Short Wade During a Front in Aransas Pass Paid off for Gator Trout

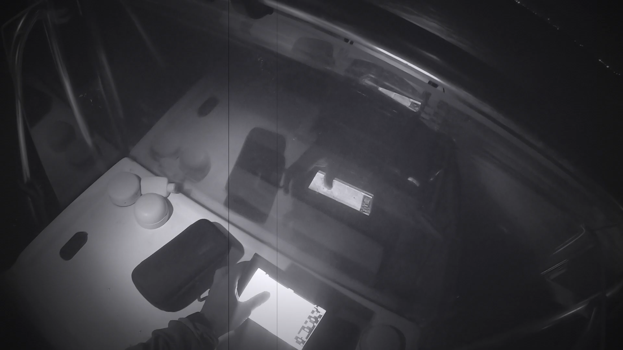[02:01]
See this deep, right there behind that island?
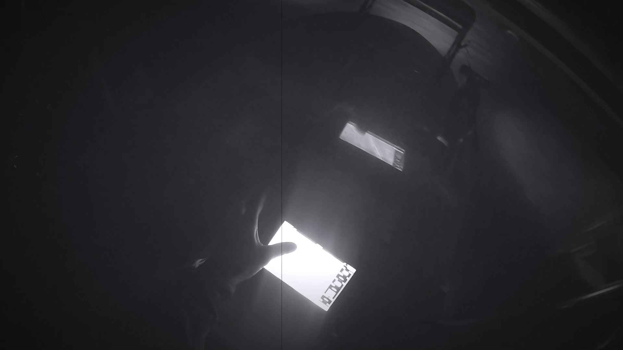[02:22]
Oh, okay, I ran this past side of the ICW. Yeah, you see all that? Yeah. One little, but I think on the back side of that island,
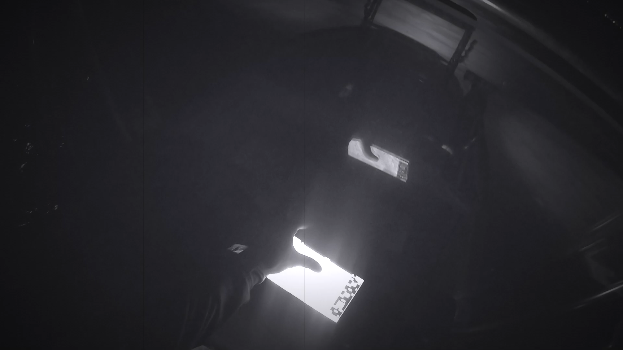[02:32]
if it's weightable, and then you walk all the way down to this little drain right there, too.
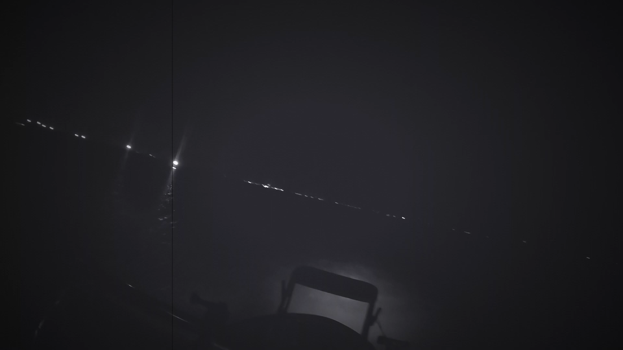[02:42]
It's my thinking process. Oh, you're drawing behind the trailer park, right where the deer is, that's been a feather. Did you have a bite?